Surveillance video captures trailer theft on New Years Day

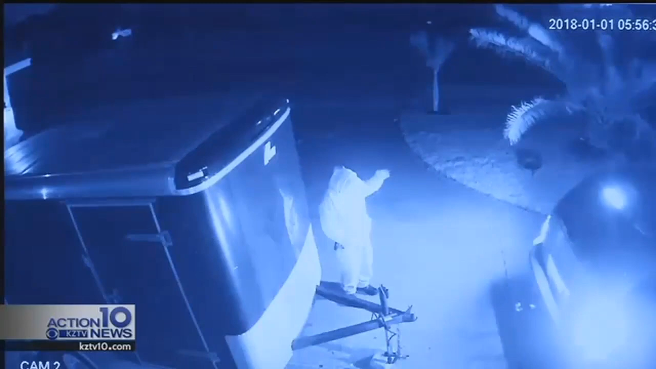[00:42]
The trailer was parked on the 6,000 block of Timbergate Drive. As you can see, an SUV backs into their driveway. In less than five minutes, a suspect gets out of their vehicle, talks to the driver for a few seconds, hitches a trailer, grabs a turkey fryer, and takes off. Now, there was two locks on each side of the doors, but unfortunately, I had just taken the lock off of that. Bobby says thousands of dollars worth of merchandise were inside the trailer. Some of the items were one of a kind.